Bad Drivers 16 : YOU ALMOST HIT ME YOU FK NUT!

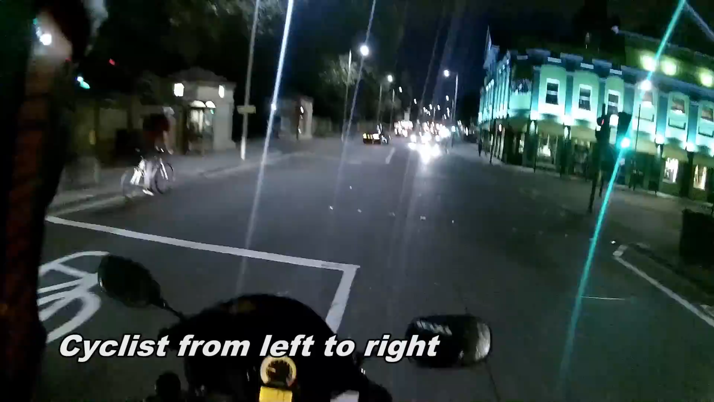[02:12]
Watch out, mom. Fucking moron! Cunt! Did you see how close that fucking was? Yeah.
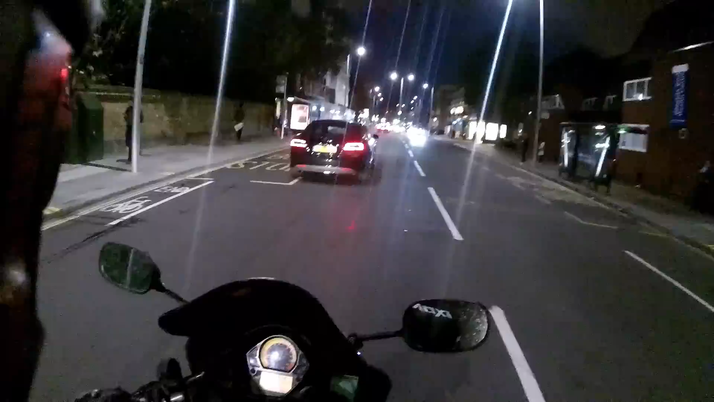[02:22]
I just saw his fucking shadow cross me, I didn't even see him. What a fucking moron.
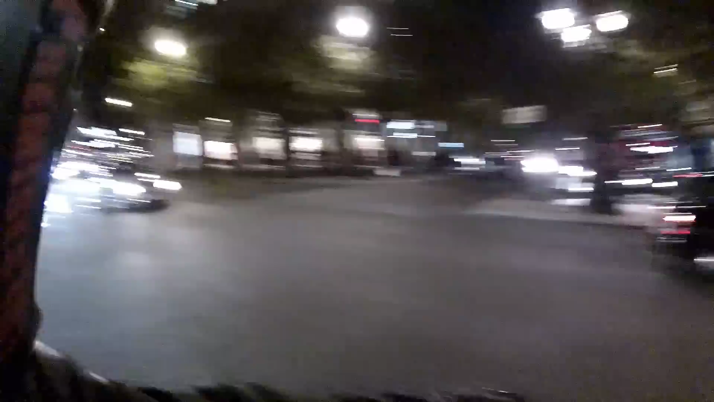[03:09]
Fucking wanker, look at that cunt.